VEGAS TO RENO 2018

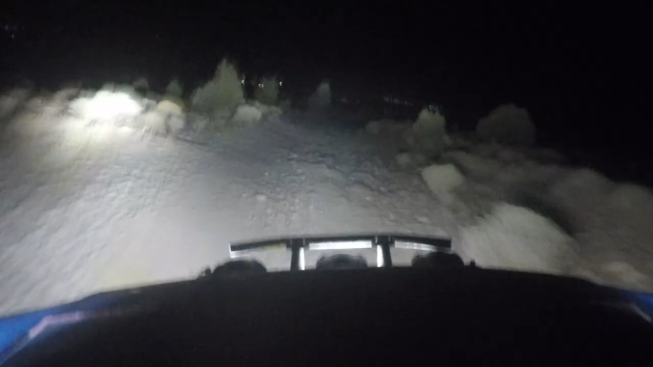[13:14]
We can just hear the skid plate and we're just laughing and we're having a good time. And we come up over the top of the hill and Reno has never looked better in my entire life. We get to about mile 528.1 and Rory radio is into the pits.
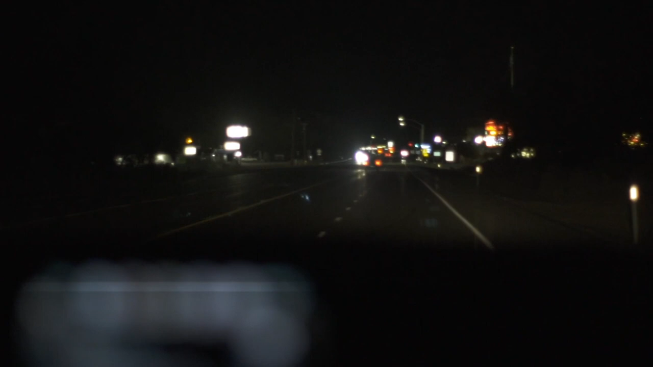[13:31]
We are five and a half miles out. We will see you guys shortly.
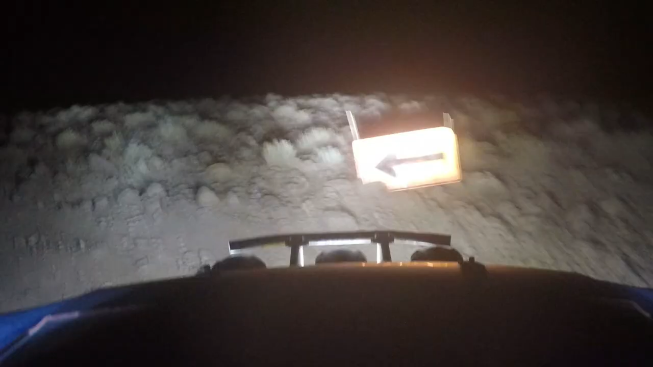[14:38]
Oh, I make a sharp left and right as Rory says that the truck goes. I'm like, Rory, I think I hear a flat. He's like, I'm not getting out to change it.